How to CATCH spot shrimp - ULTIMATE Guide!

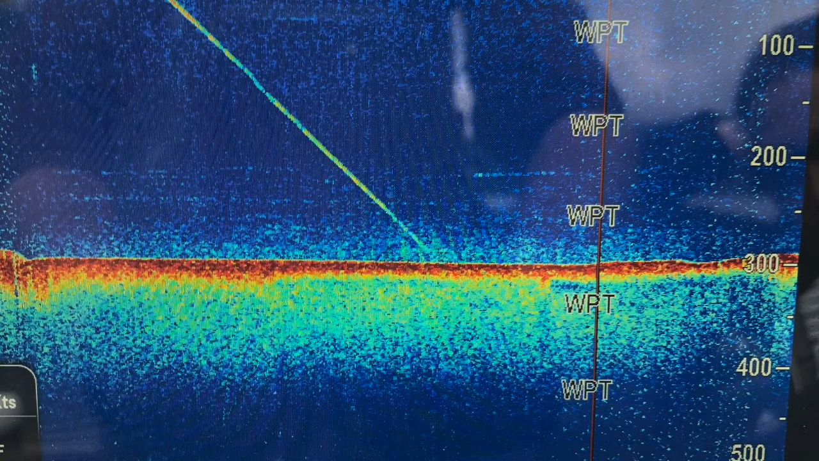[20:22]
a less than what's showing in this picture just like a barely kind of this like this fuzz on the bottom right it's
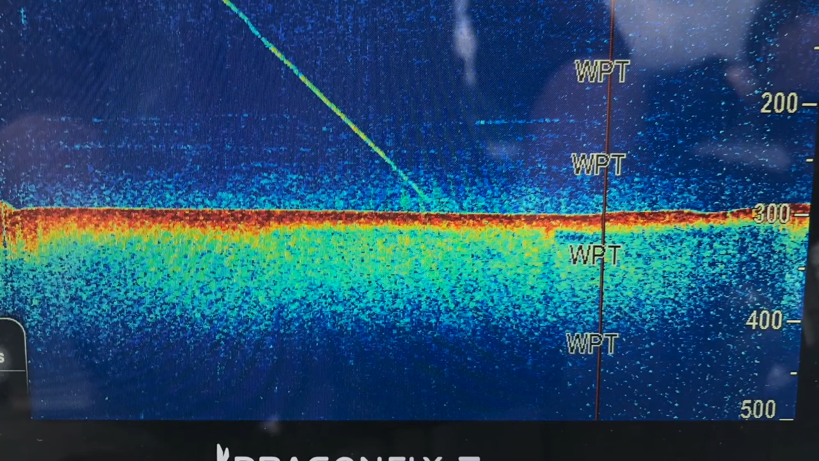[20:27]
sometimes it's barely perceptible the challenge with that is sometimes the shrimp are hunkered down on the bottom and and won't mark at all i've